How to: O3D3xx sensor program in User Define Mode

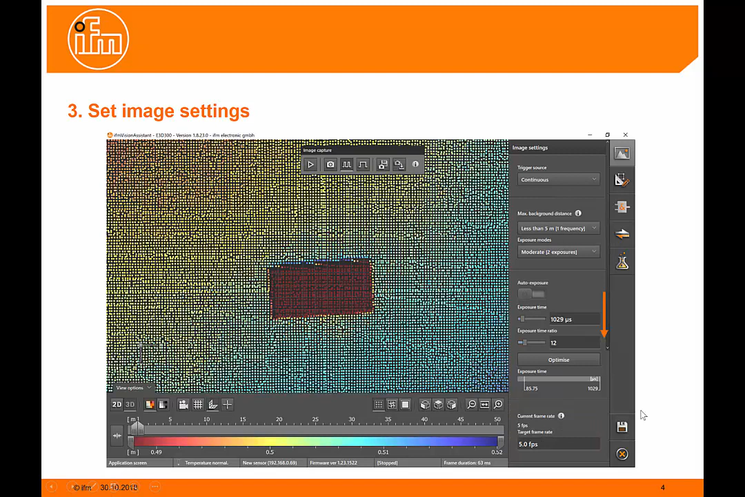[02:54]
Typically, as low as possible for the application we're looking at. If you've got a fast application, you'll need to increase it. But the slower it is, the better results we'll have as well. Down the right hand side of the page here, there's a slide bar. If you slide that down, you'll see some more functions at the bottom of the page, including filters.
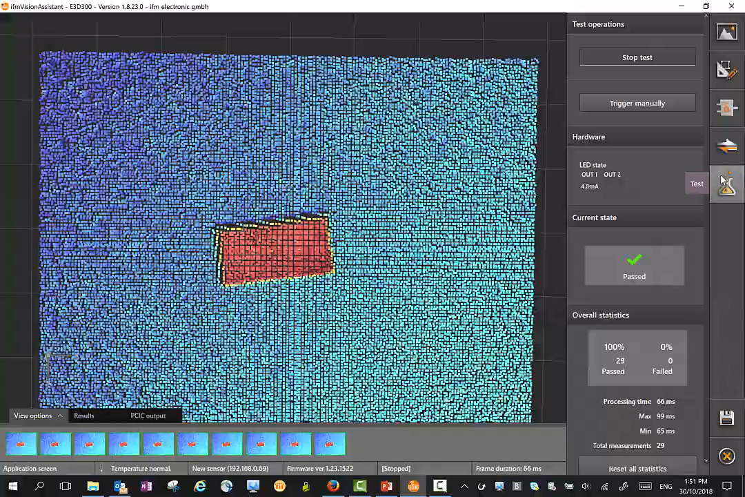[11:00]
It's coming up at the moment with a fault simply because I've got nothing on the analogue output. But this allows you to go and do some tests. We can trigger manually here. We can stop the test, defining what you're trying to achieve.
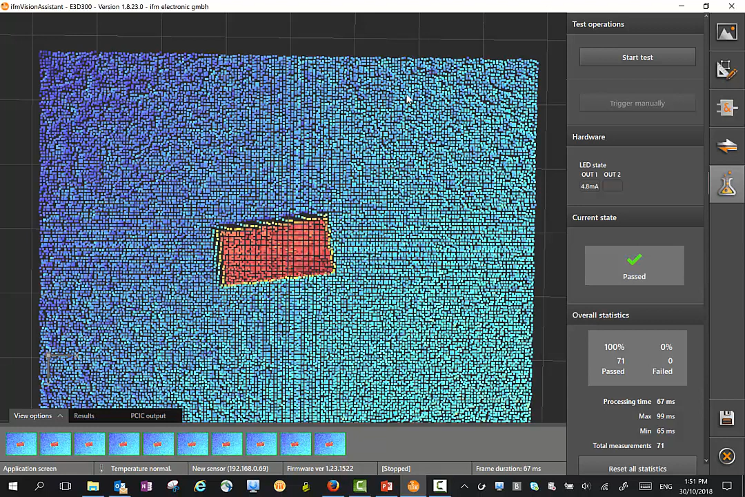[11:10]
You'll see here we also have the PCIC output, which is our process output. Here in the string, it's actually defining the height of the box there.
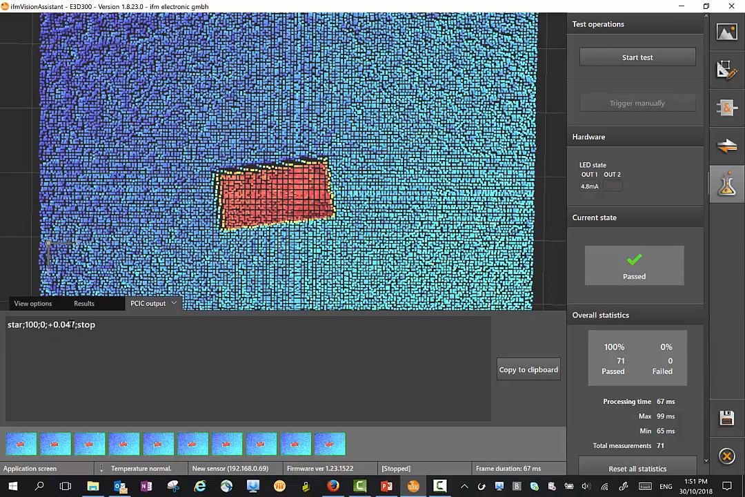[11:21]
If I look at the results, we'll see the value here. And if I bring it into a table format, it's 47 millimetres high. I hope that gives a bit of an idea of the setting of the 3D sensor. You also see here with the analogue output, it actually displays the analogue output in a milliamp value. Because we set it between 0 and 1 metre, the actual value in milliamps is 4.8 milliamps.